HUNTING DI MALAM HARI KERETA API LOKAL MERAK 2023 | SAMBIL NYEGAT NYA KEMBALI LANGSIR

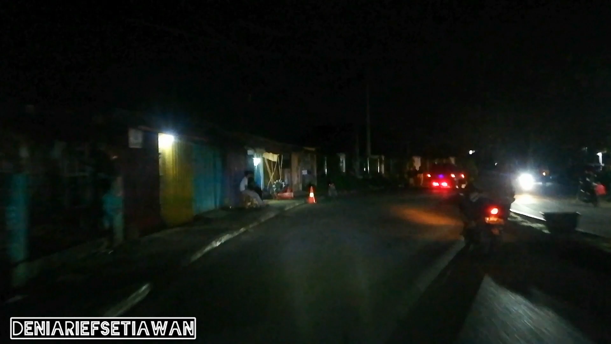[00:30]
Nah, alhamdulillah nih kali ini saya ada waktu nih ya, buat nyegat kalau hal merak nih di malam hari lagi nih ya. Kita akan nyegat di JPL 183, kalau enggak di 184 nih ya. Kita masih di jalan nih. Oke. Yuk, sambil berjalan pantangi terus ya channel saya.
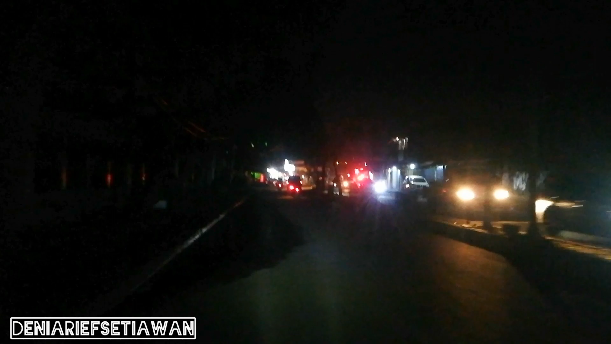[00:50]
Oh, ambulan. Nah, saya sudah ada di pasar nih, Pasar Rengas Ditung menuju JPL 184 nih.
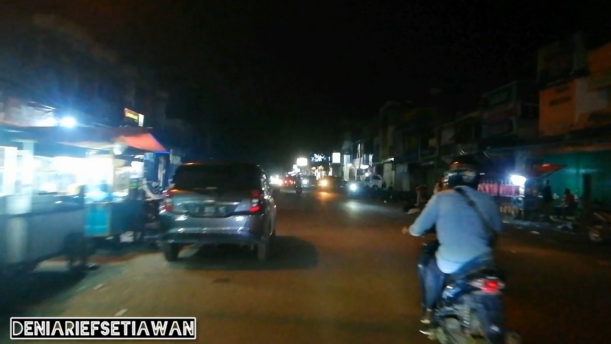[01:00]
Bentar lagi akan tiba di stasiun akhir Rengas Ditung ya, dari Merak nih. Kalau hal Meraknya, oke.